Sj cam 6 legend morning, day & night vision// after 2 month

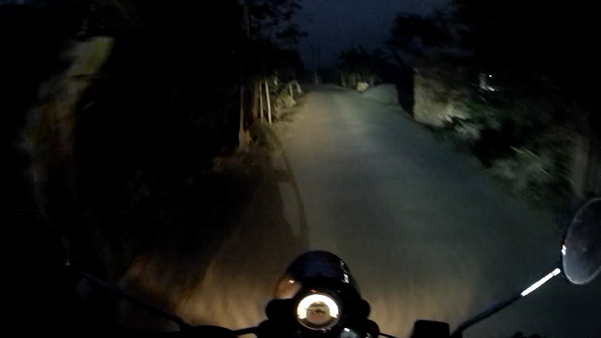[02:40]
So guys, this is the night view of HZKM 6 Legend. It's a very nice view. It's a very nice view. It's a very nice view.
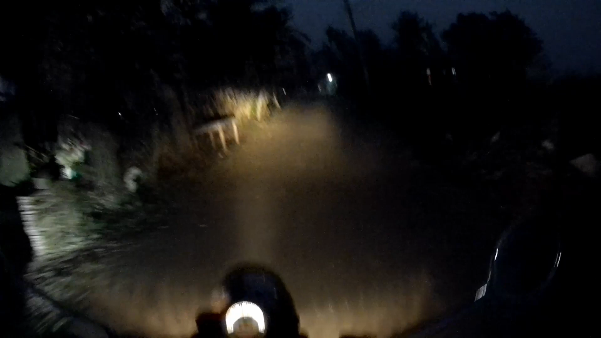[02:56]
So guys, if you look at the road, there's no light on this road. It's a whole road. It's a whole dark view. It's a very nice view.
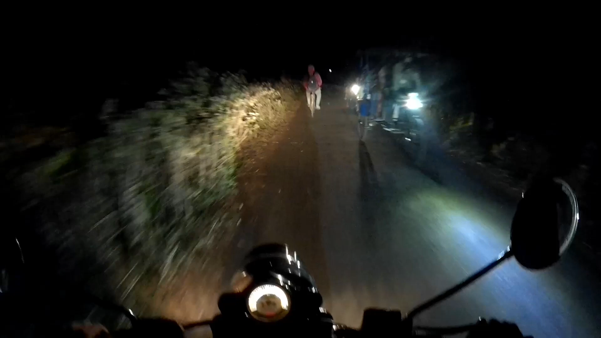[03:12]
It's very nice view. It's a very nice view. It's a very nice view. Kiitos!